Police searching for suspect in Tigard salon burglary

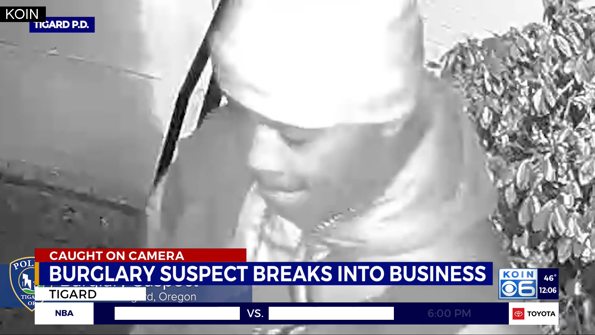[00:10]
They're asking anyone who recognizes that guy right there in this security footage to give them a call.